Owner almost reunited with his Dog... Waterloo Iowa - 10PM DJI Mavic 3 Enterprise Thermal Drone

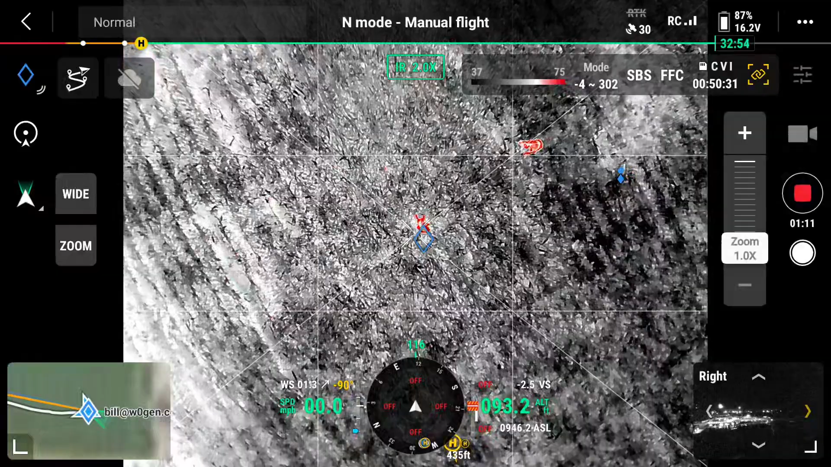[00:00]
Oh, he's running. Yes, he's running from him.
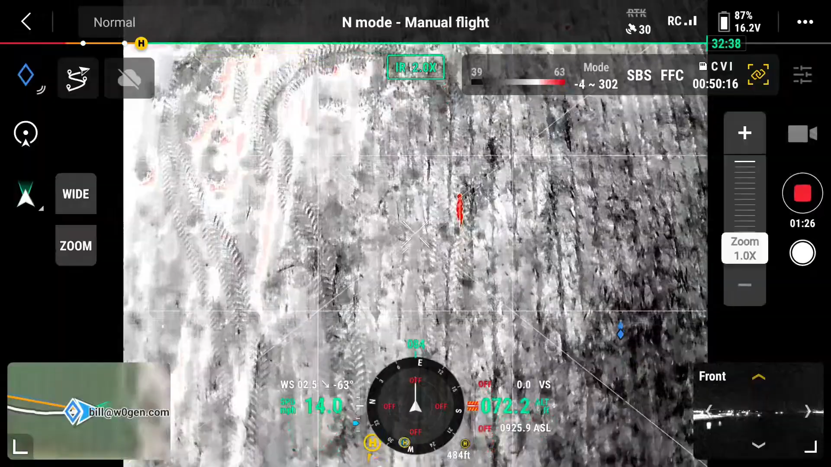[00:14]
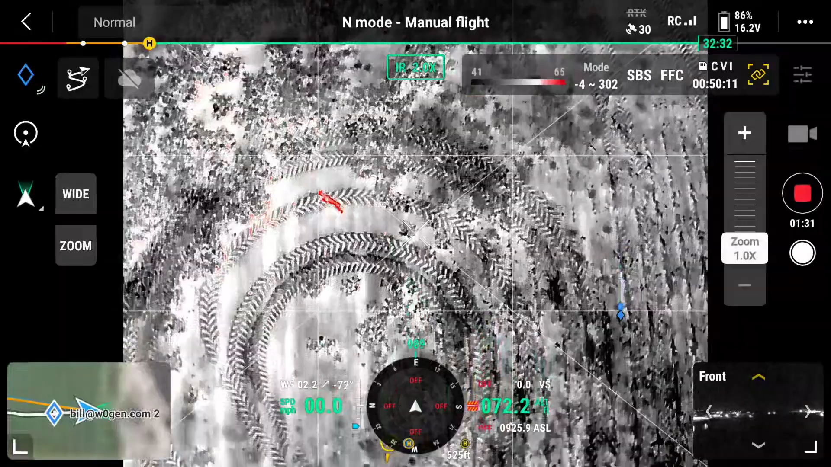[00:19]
He's scared. Look at him running. How fast is he running? He's going along pretty good.